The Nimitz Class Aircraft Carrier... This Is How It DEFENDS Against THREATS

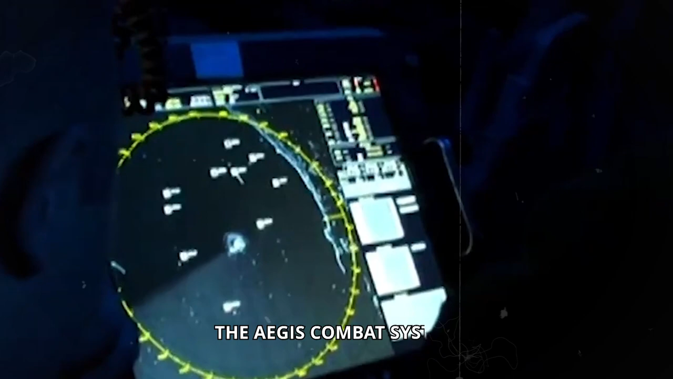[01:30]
which includes the Aegis Combat System and a suite of advanced radar and missile systems.
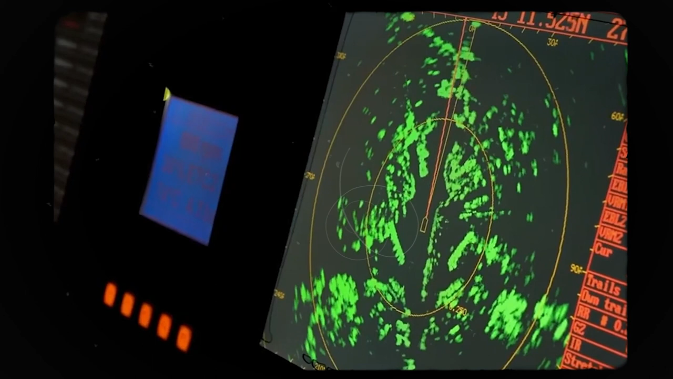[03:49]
At the heart of its defensive capabilities is the aforementioned Aegis Combat System, a sophisticated network of sensors,